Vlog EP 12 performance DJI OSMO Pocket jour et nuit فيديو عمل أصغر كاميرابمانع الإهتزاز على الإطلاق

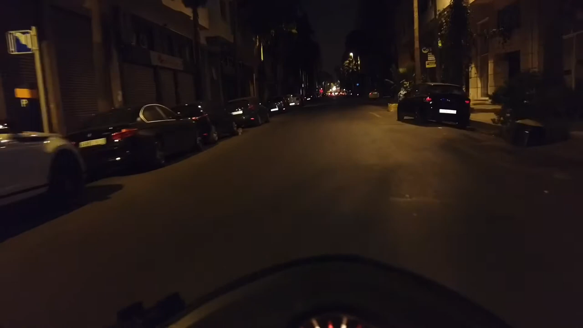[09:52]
انتما الاخوه لا كاليتي ديال لوزمو بوكيت بالليل، يا سلام صغيره ومطوره.